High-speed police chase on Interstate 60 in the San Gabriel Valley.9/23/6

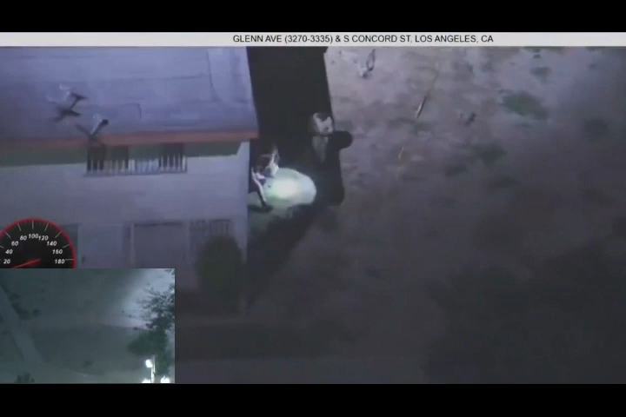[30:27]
There's nowhere to go. He's turning. Still on the run there.